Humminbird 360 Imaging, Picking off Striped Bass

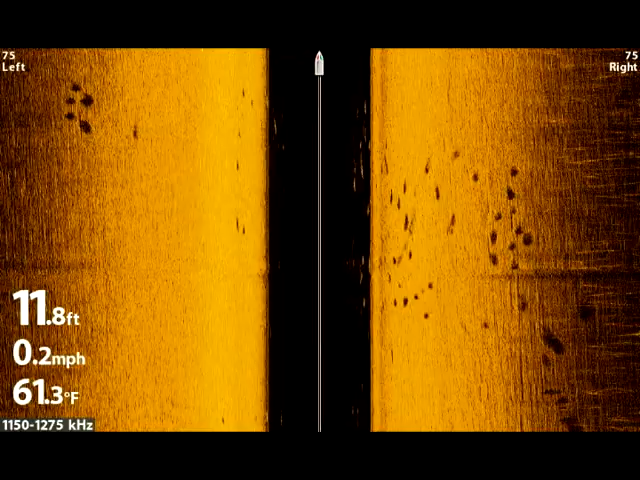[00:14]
On screen: depth 11.8 ft, water 61.3°F, speed 0.2 mph
and I wasn't hooking up and I wasn't sure why, so I turned on the 360 and the school fish was that way, I was casting to the wrong direction.
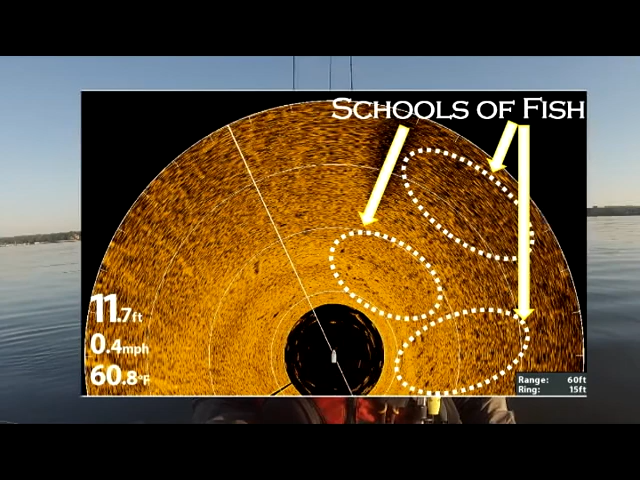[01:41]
On screen: depth 11.7 ft, water 60.8°F, speed 0.4 mph
let's see where they are. Let's go in that direction. Let's see if I can hook up on another cast.